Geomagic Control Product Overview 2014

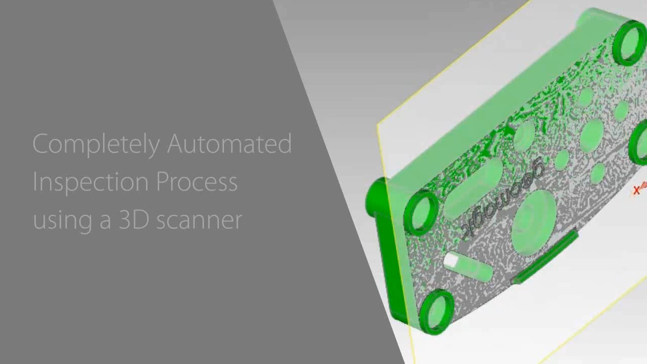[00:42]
The first step in setting up our automated inspection is opening a reference file.